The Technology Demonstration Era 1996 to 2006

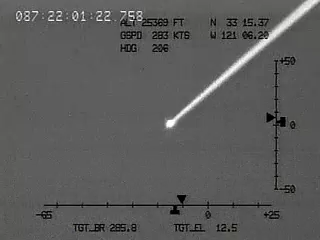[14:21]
the X-43 was accelerated up to near Mach 7 and 94,000 feet by a Pegasus booster. Ready to set. Ready to set. Set. Separation.
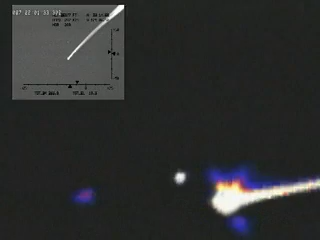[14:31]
The X-43 then separated and operated its scramjet for approximately 11 seconds.
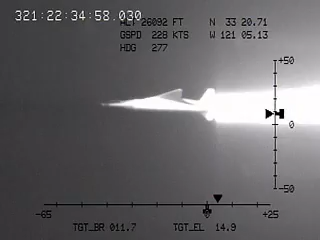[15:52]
the vehicles separated and the X-43A successfully sustained the desired cruise speed.